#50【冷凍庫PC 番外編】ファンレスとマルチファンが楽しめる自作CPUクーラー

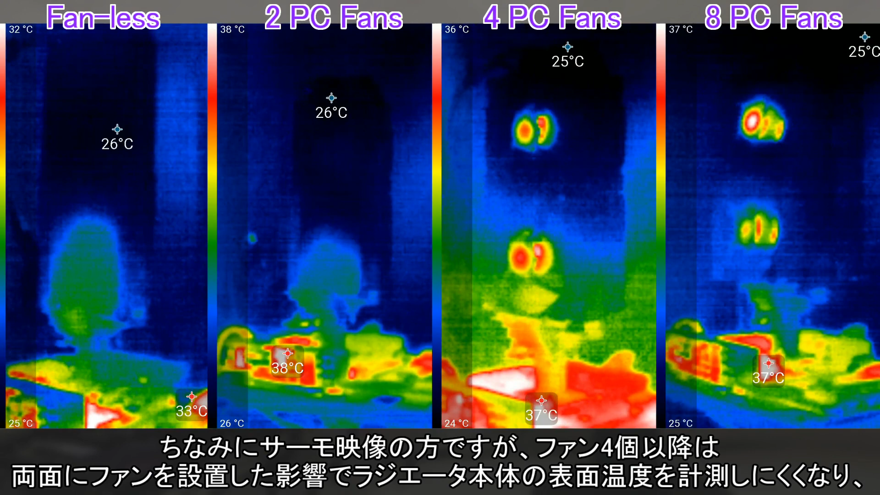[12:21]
ちなみにサーモ映像の方ですが、ファン4個以降は両面にファンを設置した影響でラジエータ本体の表面温度を計測しにくくなり、
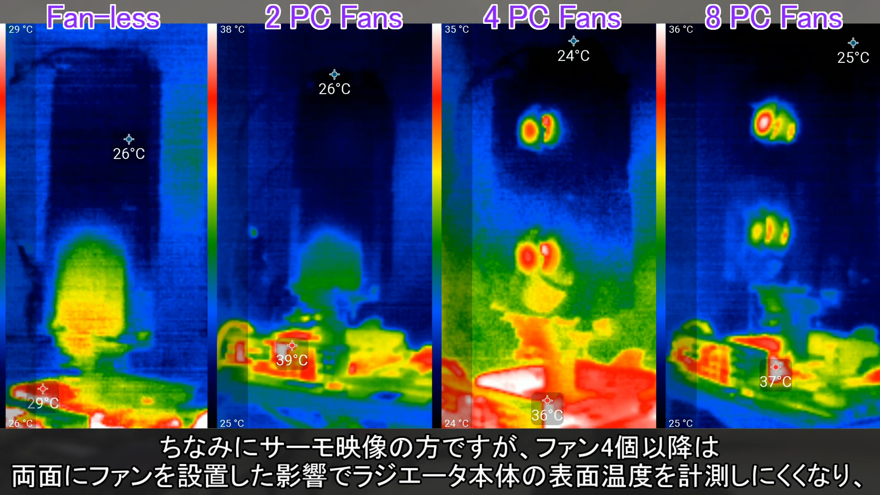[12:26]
ファン2個と比べてどんな違いがあったかはよくわかりません。まあしっかり撮影、温度分布を観察したところで、内部温度で2度C違うかどうかという変化を判別できたかは怪しいです。